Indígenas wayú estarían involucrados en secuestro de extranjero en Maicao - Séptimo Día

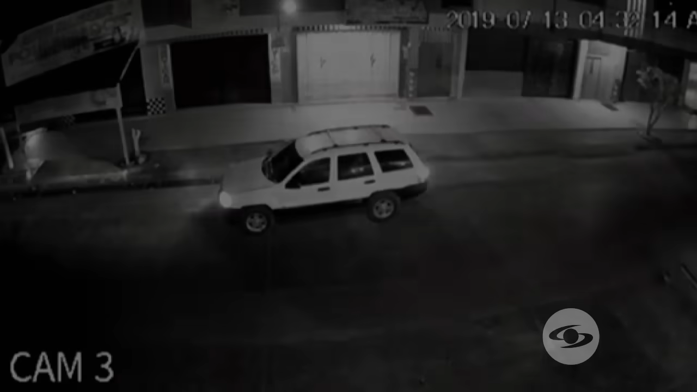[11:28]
Las cámaras comenzaron a arrojar las primeras pistas. En esta, observaron la camioneta blanca que estuvo rondando la zona la noche del secuestro.
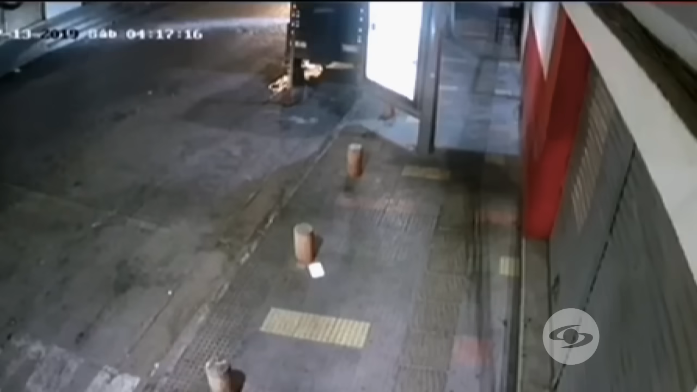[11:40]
Aquí vuelve a aparecer.
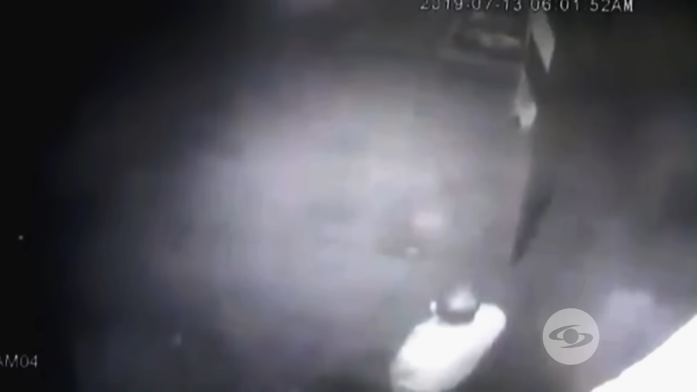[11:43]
Y en esta otra, se alcanza a ver, con algo de dificultad, al vigilante Jorge Luis Robles y enseguida a Ali. Hay otra cámara de seguridad donde vemos que la camioneta va a abordar la vía principal de Maicao.